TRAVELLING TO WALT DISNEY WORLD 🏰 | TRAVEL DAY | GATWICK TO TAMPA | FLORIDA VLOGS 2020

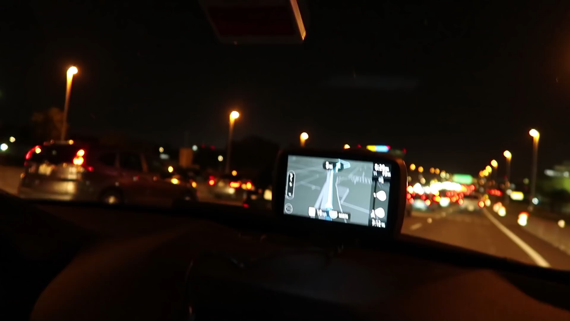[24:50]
So we managed to get the sat-nav working. It's so easy to get out of the airport, isn't it? It's like, oh, hold on, no, it's just concentrating. Just having to merge.
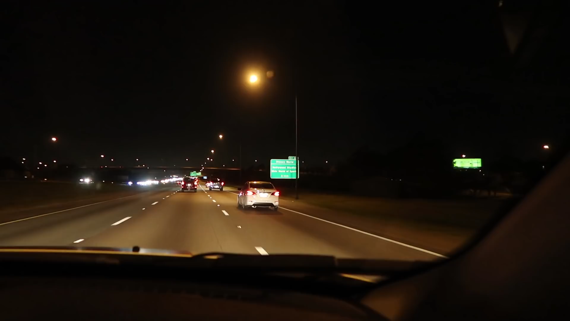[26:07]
So we must be getting close because there's a Disney World sign.
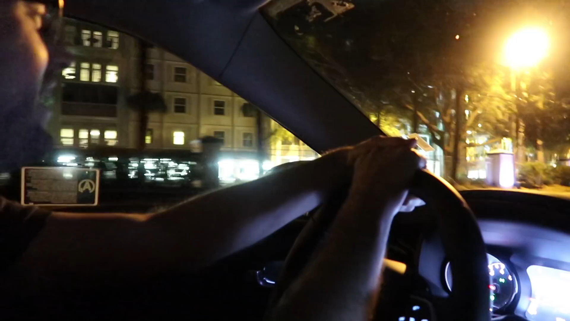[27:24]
experience. Yay. Oh, I love it already. Just drive in through this one. Oh, is that the entrance?
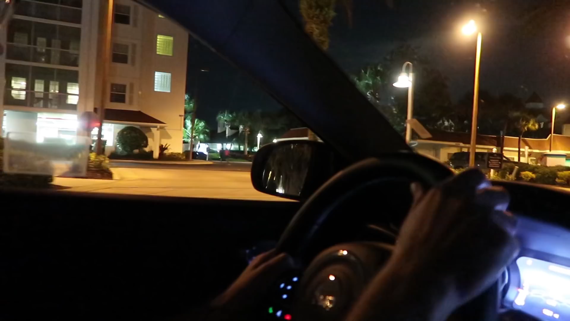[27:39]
Yeah, I think you might be able to see this sign a bit better. Yay, Grand Beach. Oh.